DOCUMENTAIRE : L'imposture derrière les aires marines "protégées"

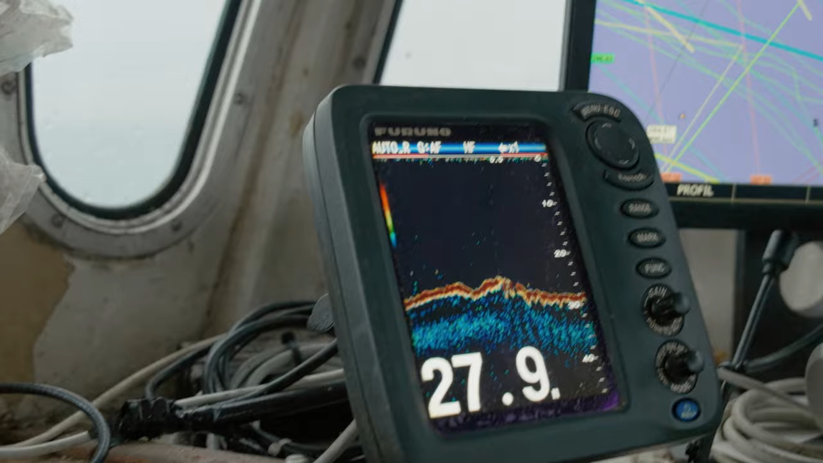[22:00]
Parce que là, on est dans un zone où il n'y a pas beaucoup de profondeur. Non, c'est ça. C'est entre 25 et 30 mètres. Et c'est pas beaucoup, quoi. Non, c'est pas beaucoup.